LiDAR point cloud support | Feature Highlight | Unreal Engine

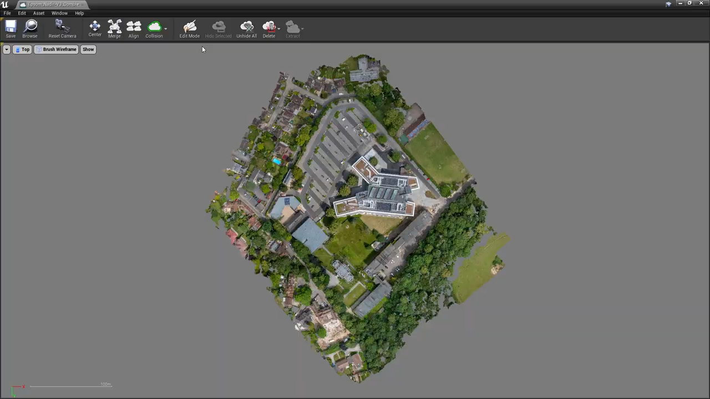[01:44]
Point clouds are fully editable, allowing you to hide, delete, merge, and extract individual points in the editor viewport.